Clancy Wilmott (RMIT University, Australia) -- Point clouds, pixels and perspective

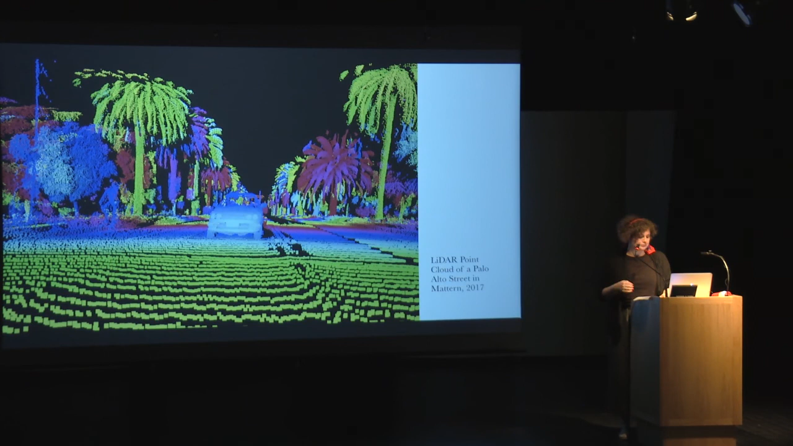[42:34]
and it's a similar point with this is taken from Shannon Matins the city is not a computer from LIDAR I mean these are not the inside of the car this is just what that LIDAR can hit it's just constant proliferation of surfaces from generalized points you can see a palm tree but it's just a
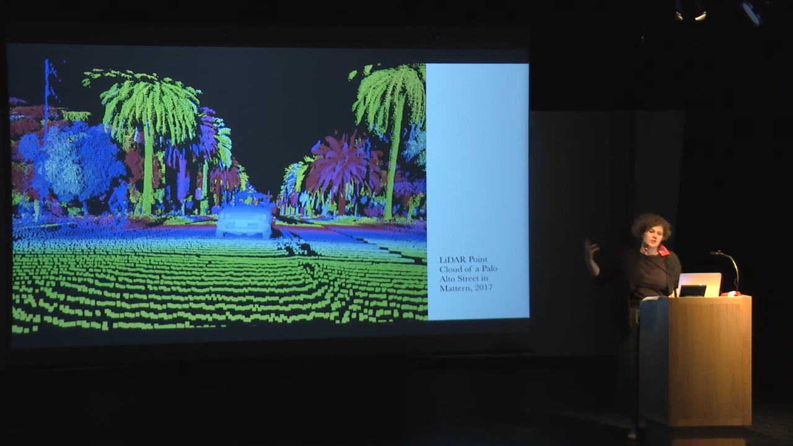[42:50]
series of points you don't know what's inside the palm tree so there is this kind of superficial issue and then of course here this is Hong Kong itself so you can